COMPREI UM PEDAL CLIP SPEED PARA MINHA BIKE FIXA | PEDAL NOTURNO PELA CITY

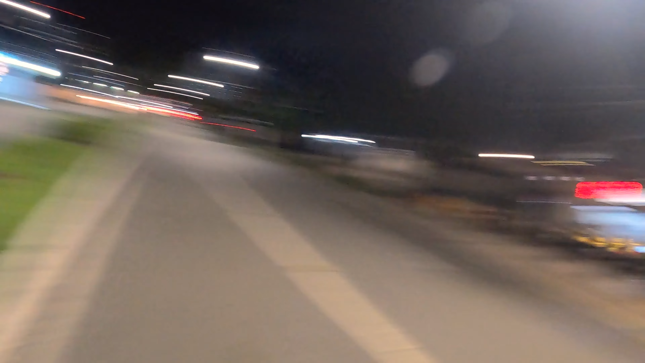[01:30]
e depois eu vou pela ciclovia sigamos, olhando para trás para ver se vem ilusão
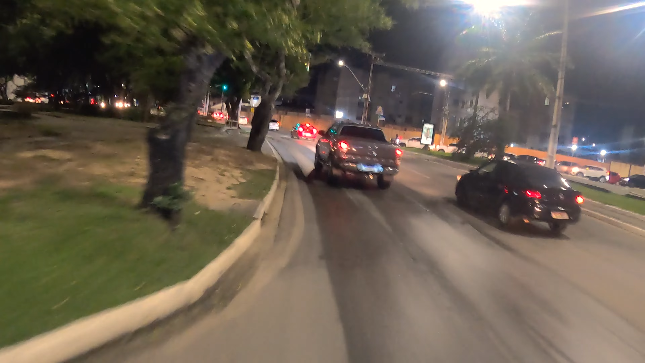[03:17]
o cara já ia reduzir mas ele preferiu frear na minha cara do que reduzir atrás de mim incrível a ver a ver a ver
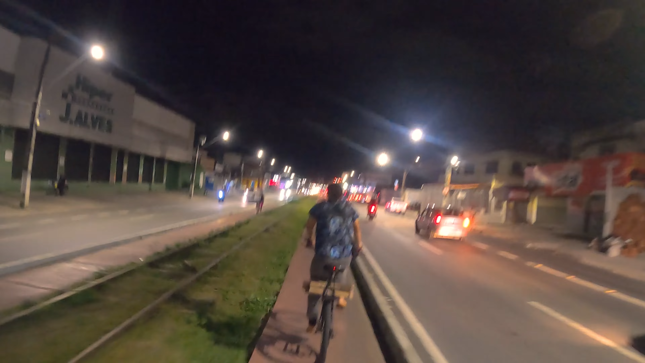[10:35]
Segurada, dá uma segurada agora, ia ia
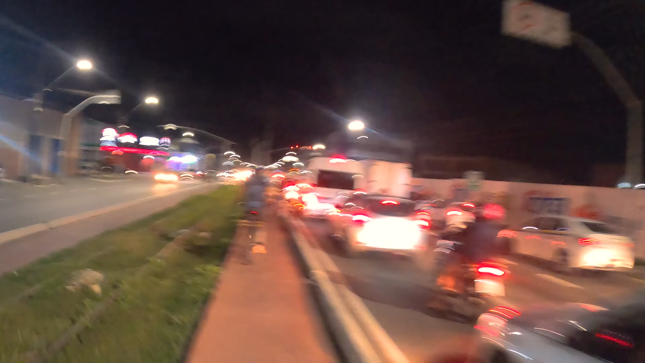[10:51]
Segura, tá parando o sinal, não adianta acelerar
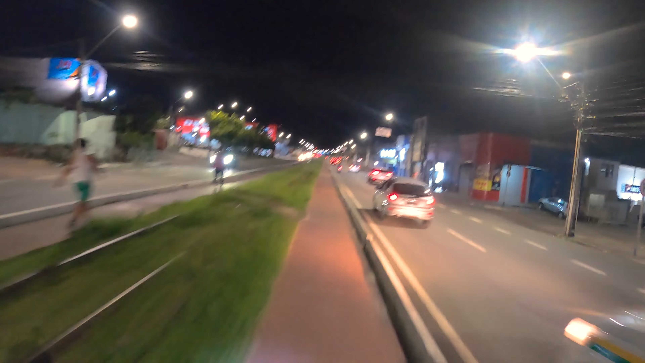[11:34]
a pessoa que tá atrás não tá vendo que eu tô chegando